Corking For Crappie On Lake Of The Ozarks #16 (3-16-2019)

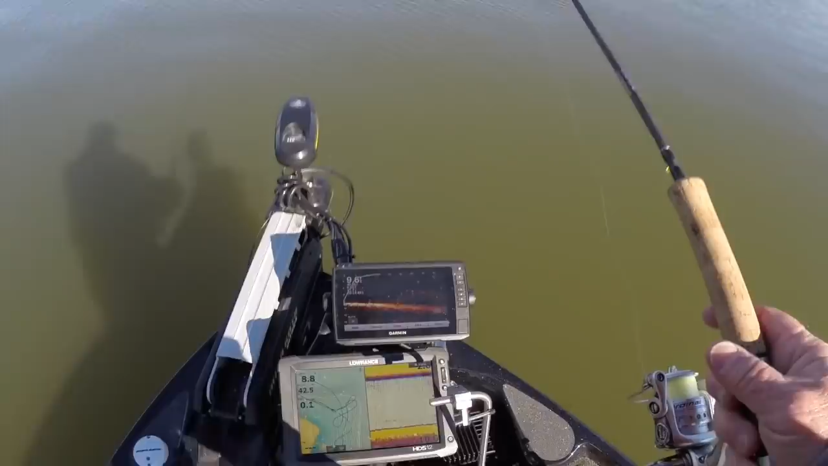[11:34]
live scope showing fish right out in front of us I don't know if you can see that or not
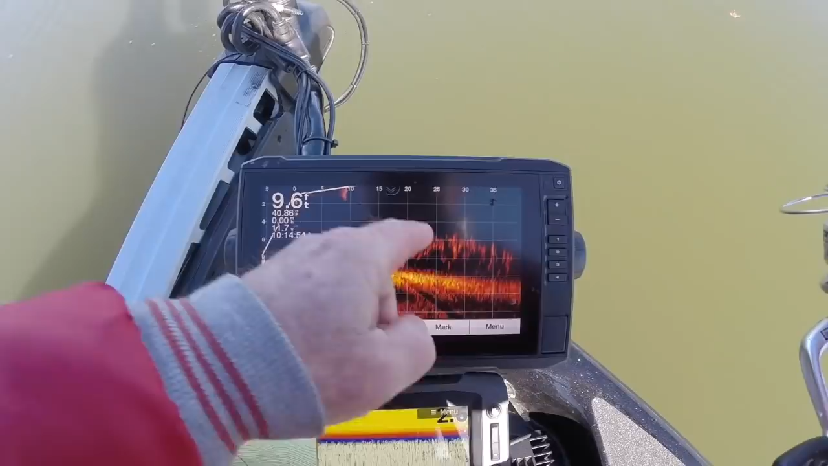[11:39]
25 feet all the way up to 15 feet so